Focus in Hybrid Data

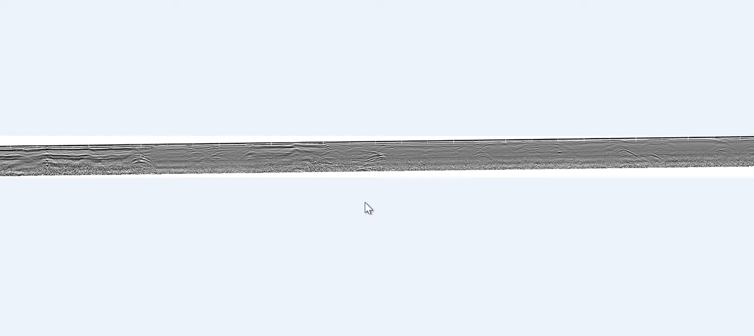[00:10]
a point cloud laser scanned, road
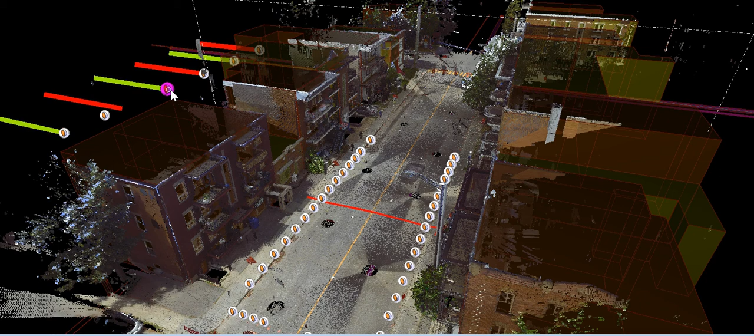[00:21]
profile curves that we drew on drawings that clipped the point cloud at 10 meter increments, a road surface model that we lofted through the profile curves,
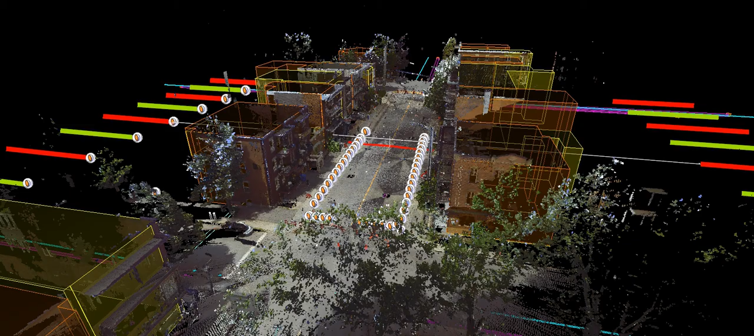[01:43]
So what matters in this environment? How do we show someone what matters and what they're going to do?
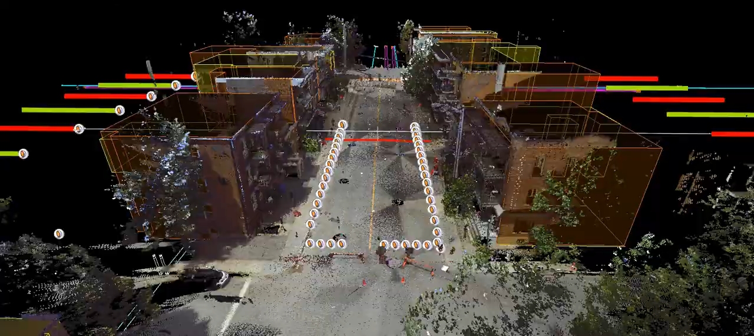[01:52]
Well, as a demonstration, we wanted to show someone a set of instructions that say,
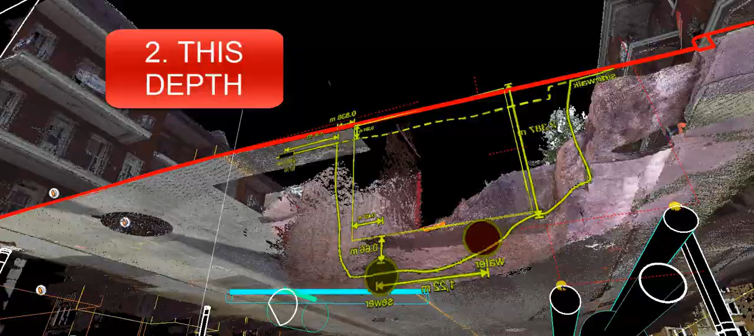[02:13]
Check for pipes that should be located near here,
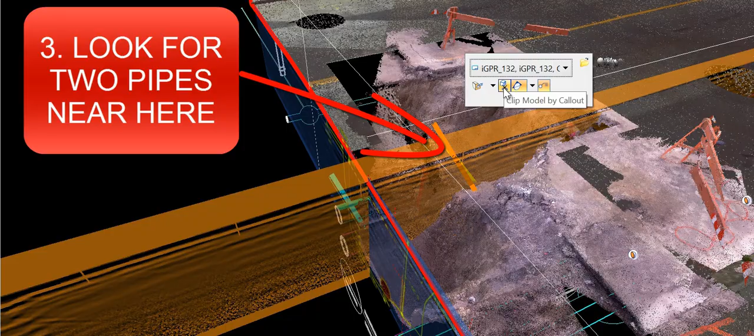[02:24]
and
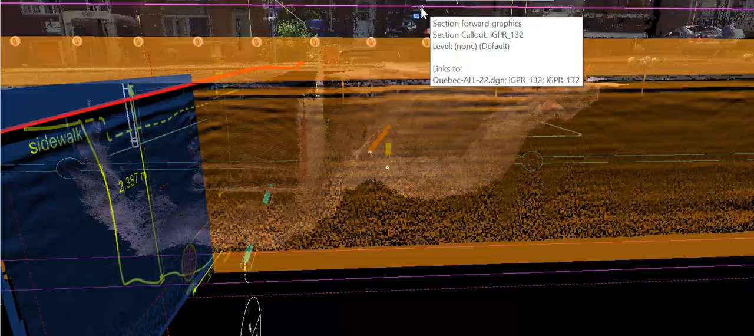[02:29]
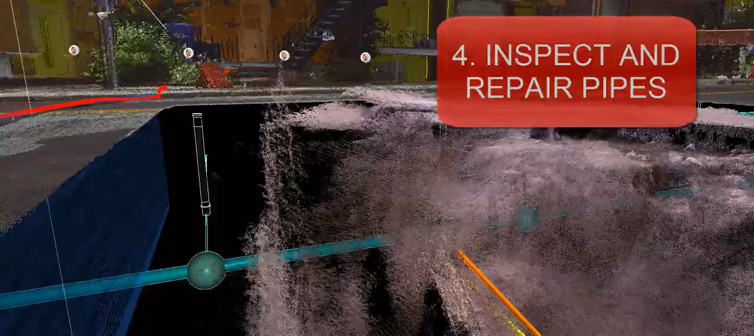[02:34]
inspect the pipes and repair as necessary. So we've shown a couple of ways to narrow focus and show people what matters and what they're supposed to do. And we did that focusing within a hybridized environment. We think this is a beginning, and there will be many kinds of techniques and devices for focus within hybridized environments.